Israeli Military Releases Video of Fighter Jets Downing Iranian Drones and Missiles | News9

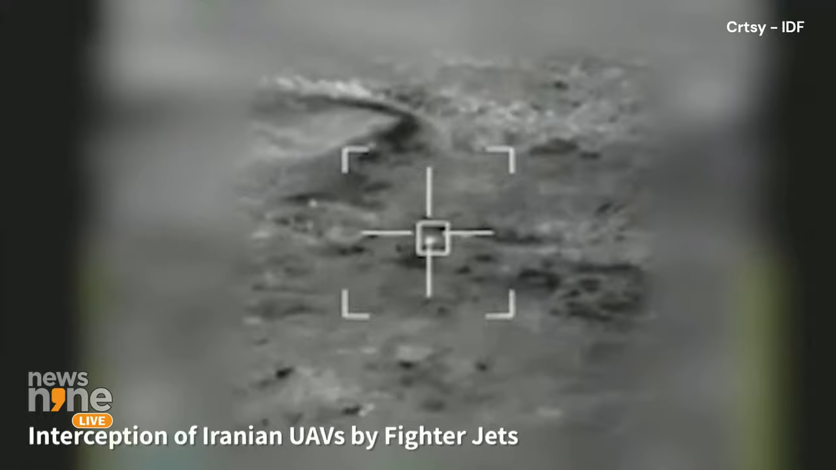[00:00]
לא מזרחית למנה... זה נכון. זה מעל של... מטרה משקורת.
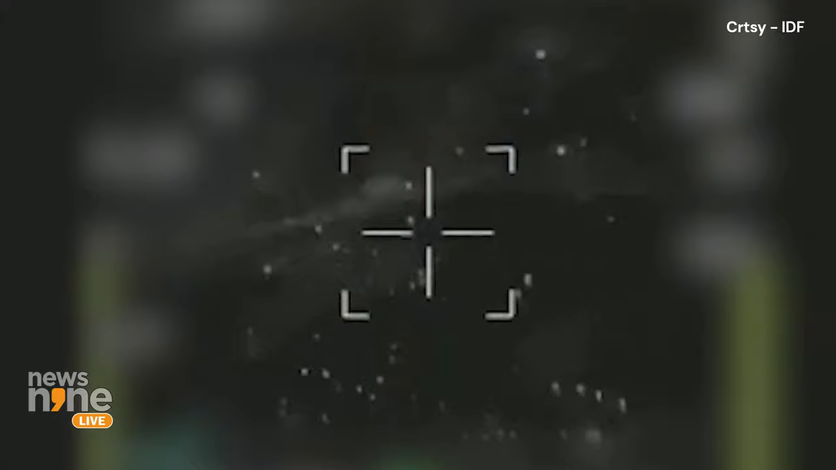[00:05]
בגעה, תחליטי למנה. 2 שיגר.
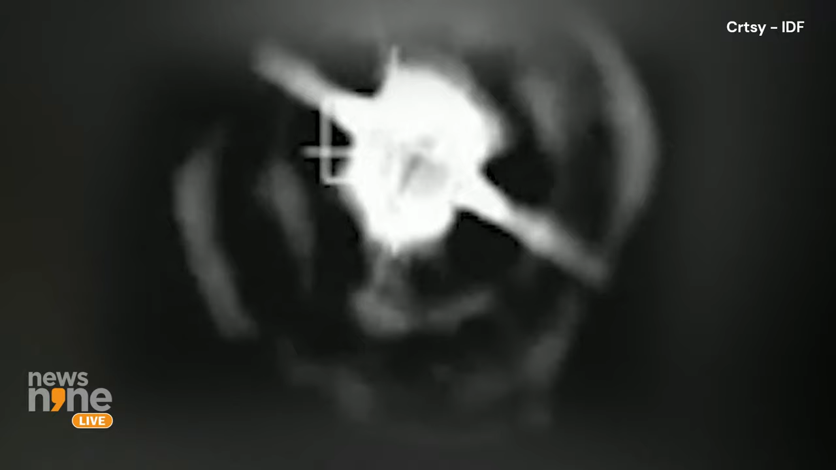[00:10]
יש פגיעה. יש פגיעה, 2, המטרה עובלה. לא נפלח.
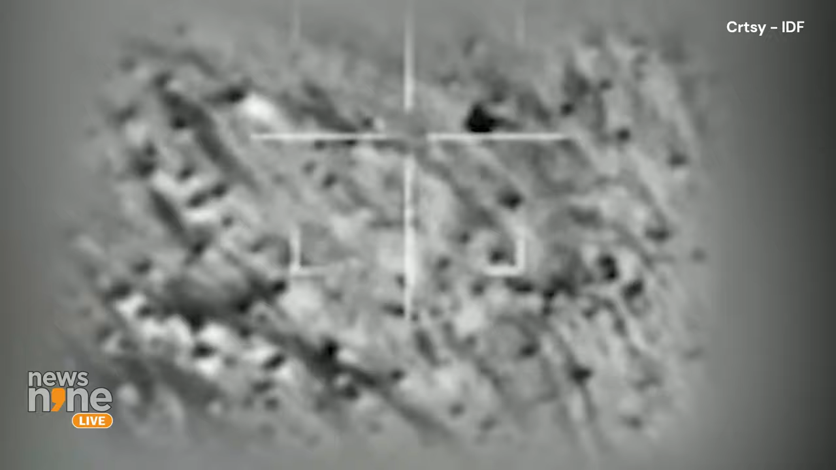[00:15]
4 שיגר על המטרה המזרחית ביותר. אה, תלו, תשמע. 1, 2, לוקח תשמע.
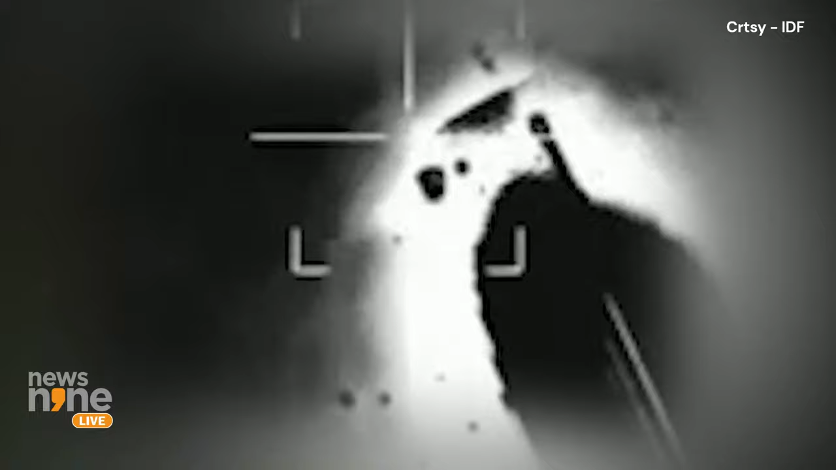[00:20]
תלו, תשמע. 2, ביטחתיך.
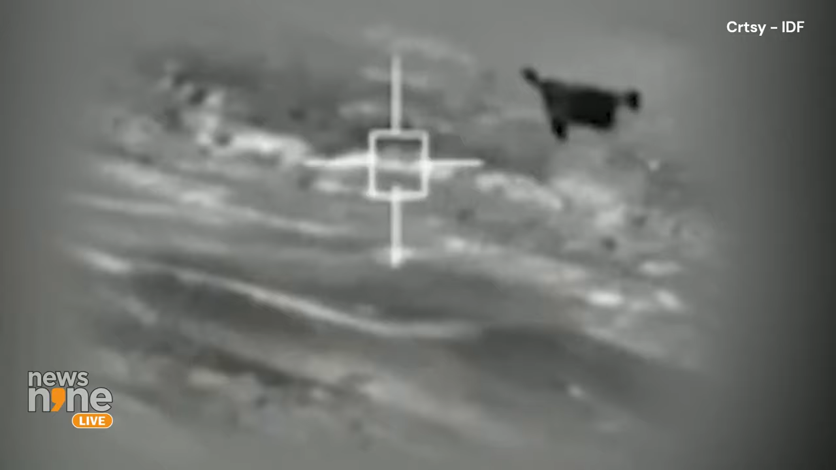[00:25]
ביטחתיך ב-2, 3, 1, אני ממליא את זה.
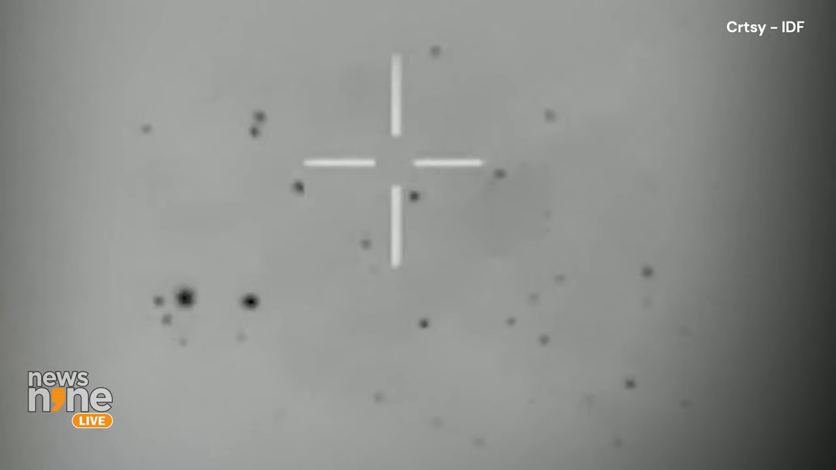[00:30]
יש פגיעה. יש פגיעה. די-2, אם אתה מגעה, נראה, נראה.
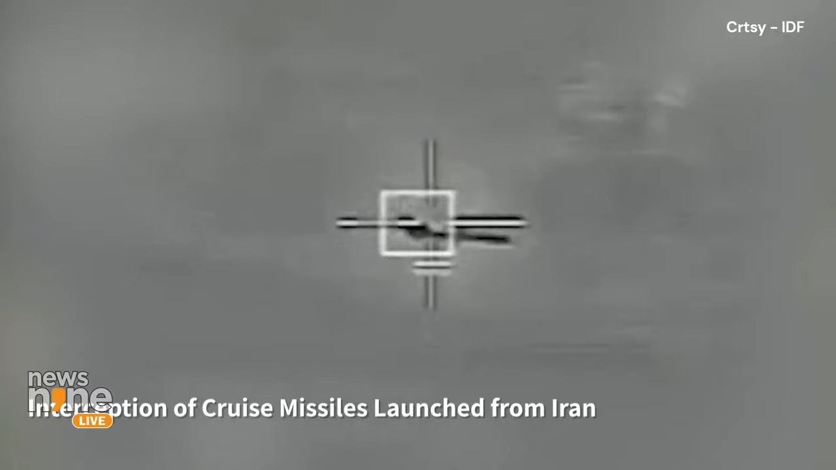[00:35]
נראה. יצא על האחורי מיד выступ.
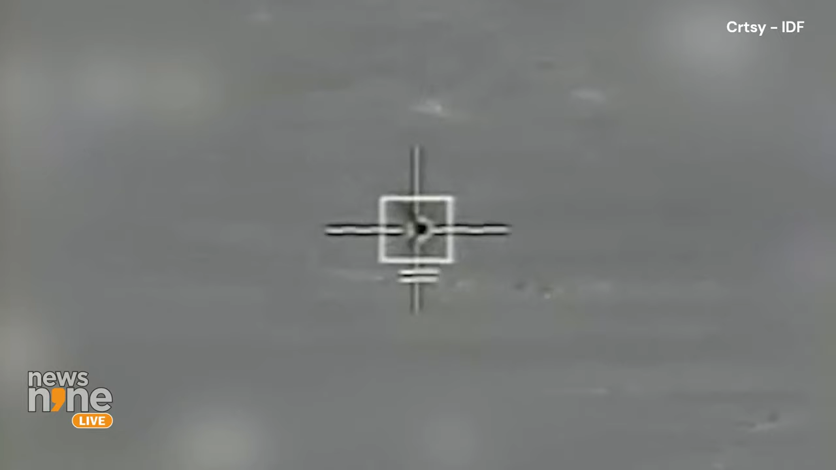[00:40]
יש פגיעה, נראה, נראה. הולך למסע. נראה שייט. זה זה, חיובי.